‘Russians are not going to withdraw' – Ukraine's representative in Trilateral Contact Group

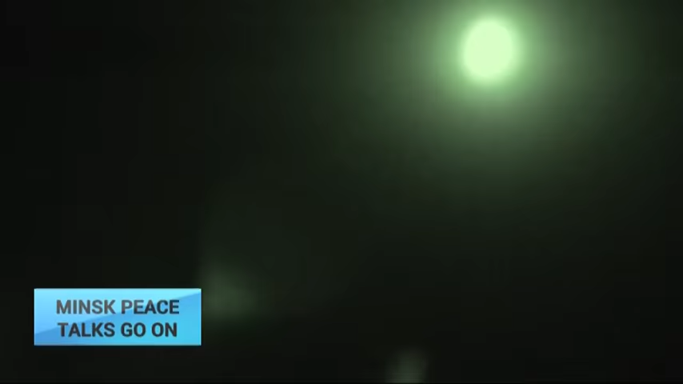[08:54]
cameras all day and night period, night cameras, night vision, and so on.